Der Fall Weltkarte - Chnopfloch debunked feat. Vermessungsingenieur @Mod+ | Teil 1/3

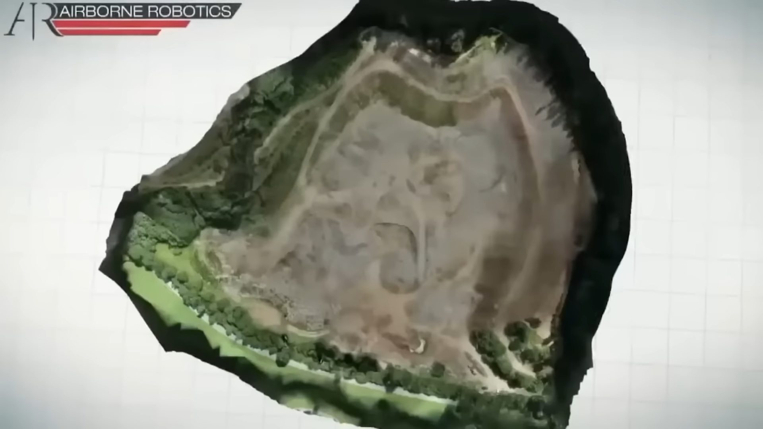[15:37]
Längere Strecken müssen kalkuliert werden, indem man die Distanz zwischen zwei Koordinaten auf einer Erdkugel mit einem bestimmten Radius ausrechnet. Okay, also hier zeigt er jetzt Material über Fotogrammetrie.